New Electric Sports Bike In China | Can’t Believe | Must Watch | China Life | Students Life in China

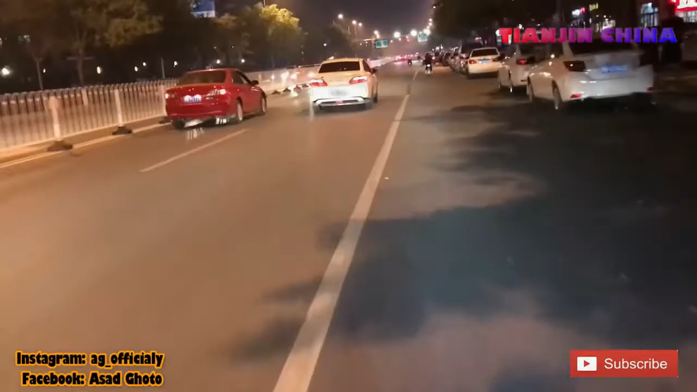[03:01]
जो अभी जो है रोड है, ये यूनिवर्सिटी टाउन रोड है, मतलब तेंजन का। इस रोड पे
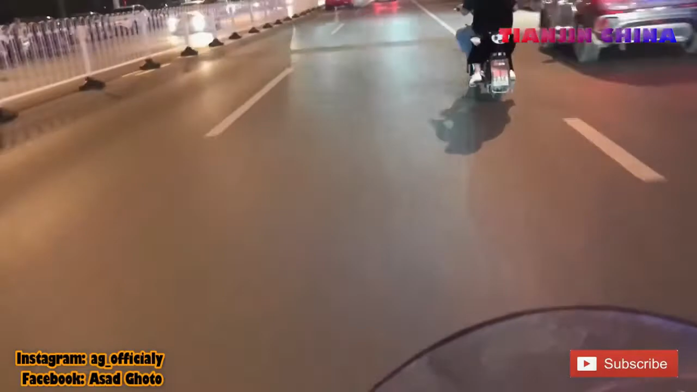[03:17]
तीन यूनिवर्सिटीज़ हैं तो इसको यूनिवर्सिटी टाउन बोलते हैं।
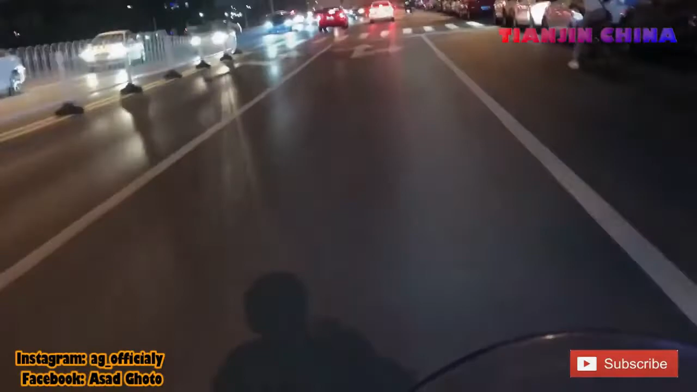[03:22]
और यूनिवर्सिटी टाउन के नाम से सबवे स्टेशन भी है इधर, तो मतलब ये बड़ा वो है।
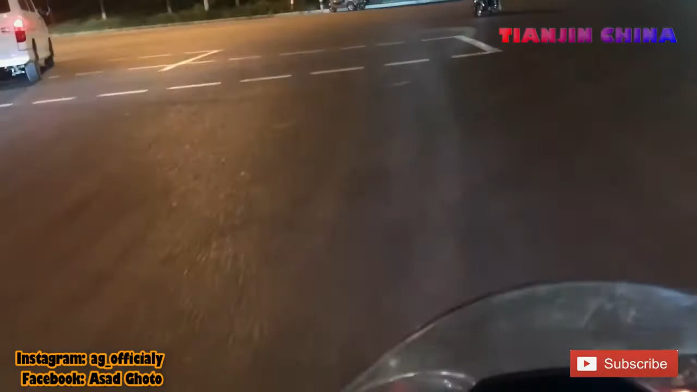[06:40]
चलो भाई, ये रोड अभी खुला ही खुला रोड है, तो हम गाड़ी को थोड़ा